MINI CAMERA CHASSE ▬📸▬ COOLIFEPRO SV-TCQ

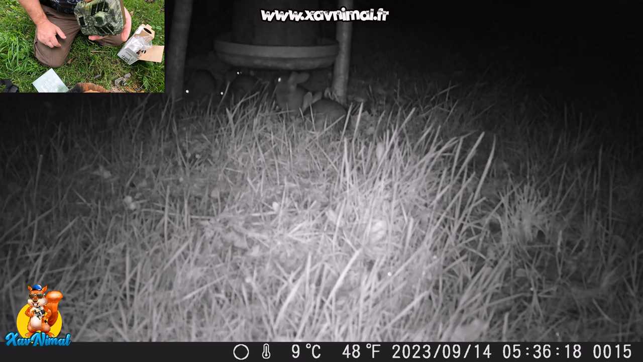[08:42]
à la prochaine pour ceux qui suivent les aventures de mon projet de réintroduction de lapins c'est pas parce que vous voyez ces images là qu'il n'y aura pas de surprise dans les vidéos à venir
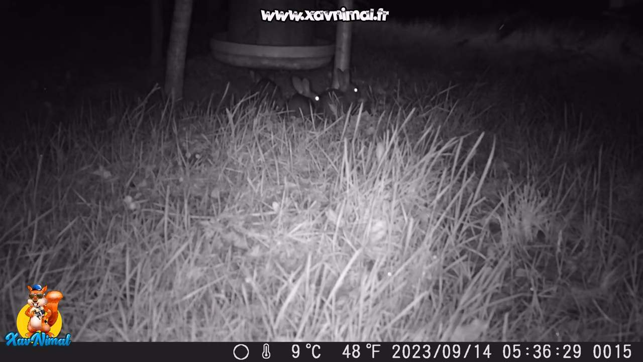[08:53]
revenons-en à cette petite caméra chasse de chez Cool Life Pro alors je vous montre quelques images de jour et de nuit
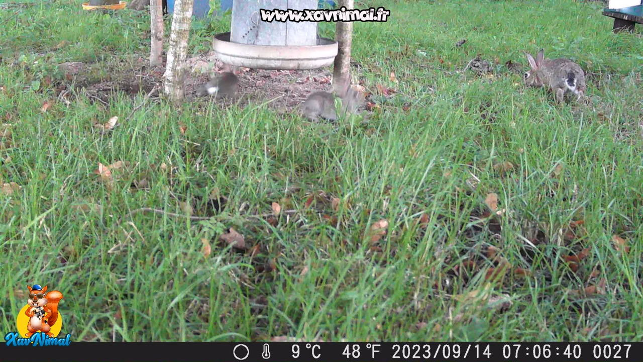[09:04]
donc avec les lapins alors c'est du 1080 mais là je l'ai élargi jusqu'en 4K donc c'est pour ça qu'il y a pas mal de grains
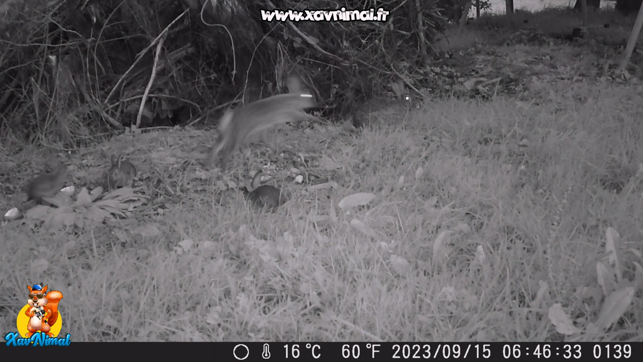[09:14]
les images sont quand même pas mal c'est une caméra chasse qui coûte pas cher qui est toute petite plutôt sympathique bien sûr il y aura une autre vidéo où je vous présenterai le menu en détail